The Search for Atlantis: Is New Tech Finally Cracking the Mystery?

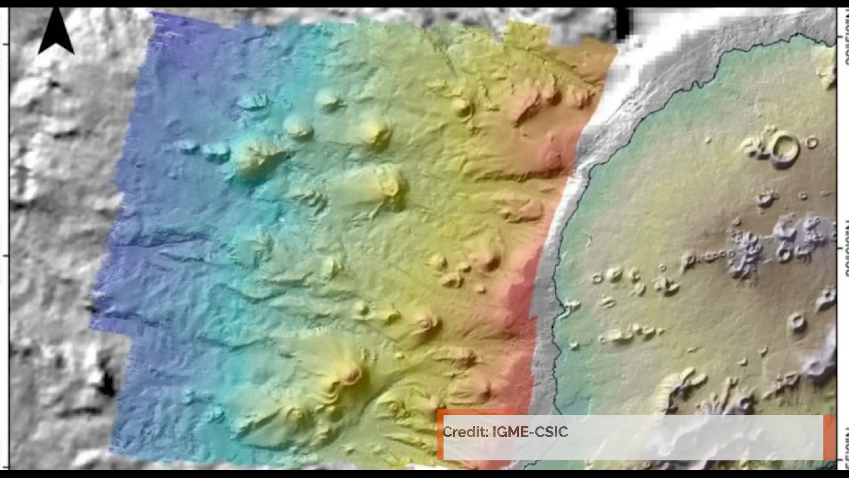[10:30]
Not one, but three massive submerged volcanoes, forming a sea mount they've since named Los Atlantis.